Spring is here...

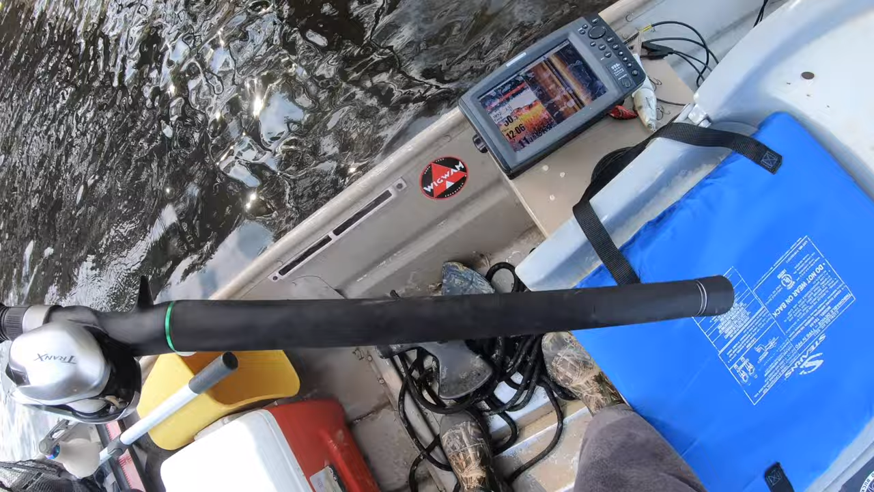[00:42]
We got 50 degree water, which is plain warm. And this little bit of wind is getting these fish fired up.